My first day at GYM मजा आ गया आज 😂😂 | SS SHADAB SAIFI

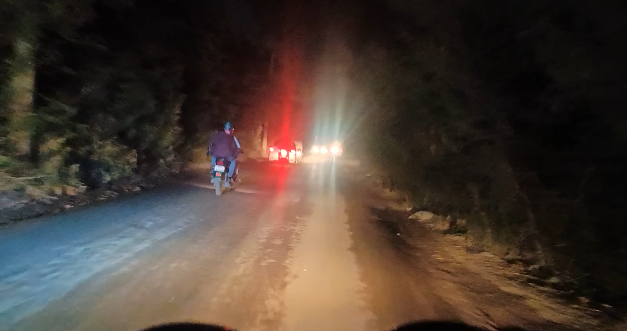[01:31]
गाइस यार, मुझे इस रोड की ये बात बहुत बुरी लगती है, कितना भी टाइम हो जाए यहाँ पे ना लाइट लगने वाली है ना कुछ लगने वाला है, अंधेरे में ऐसे निकलेंगे यार।